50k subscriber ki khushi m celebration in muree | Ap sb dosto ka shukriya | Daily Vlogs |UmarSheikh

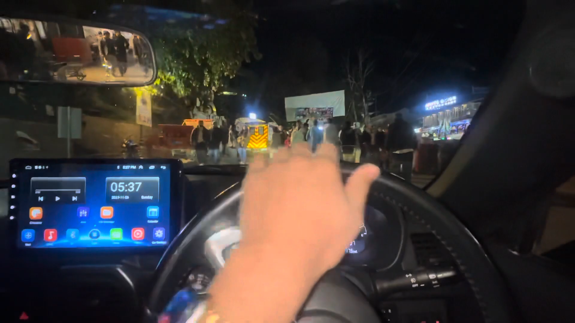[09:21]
गाड़ी आप गैस करें गाइज कहाँ फिर रही है इधर, इस टाइम अलाउ नहीं होती 5:37 पर अलाउ नहीं होती गाड़ी माल रोड पर,
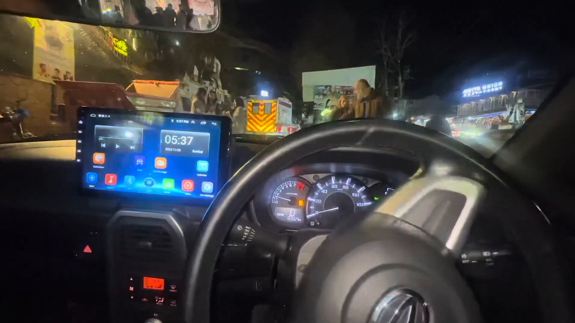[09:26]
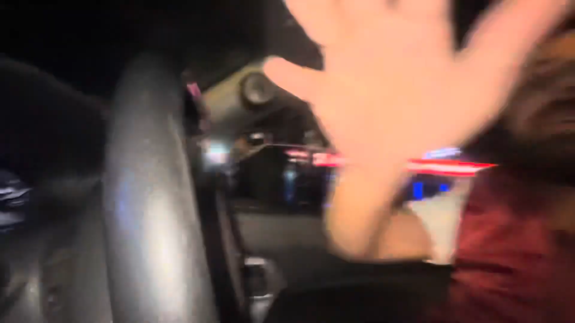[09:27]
और अल्हम्दुलिल्लाह आपके भाई गाड़ी माल रोड पे फिर रही है, क्यों फिर रही है? क्योंकि दिशान भाई हमारे साथ हैं,
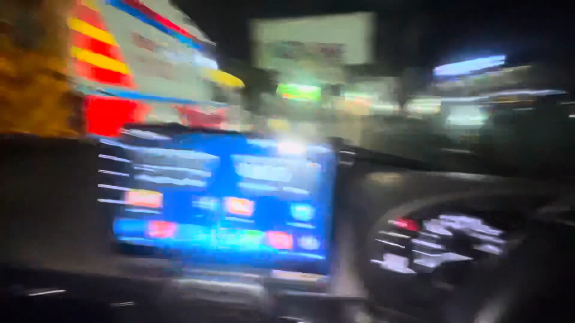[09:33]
इलेक्शन हो रहे हैं मरी के अंदर, ये देखें सारे बैनर शैनर कल रात को हमने भी लगाए हैं,
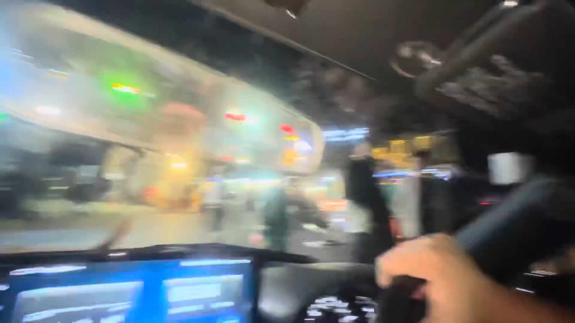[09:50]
और ये देखें आपके भाई की गाड़ी फिर रही है,
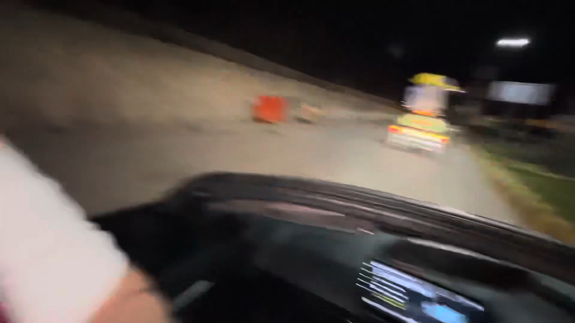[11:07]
गाइस इधर है इलेक्शन और हमारे जो याया भाई हैं ये
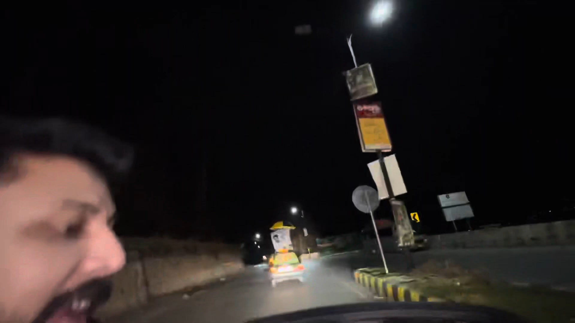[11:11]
यहाँ के कैंडिडेट हैं और हमने निकाली है रैली और हम रैली एंजॉय कर रहे हैं, रैली एंजॉय कर रहे हैं।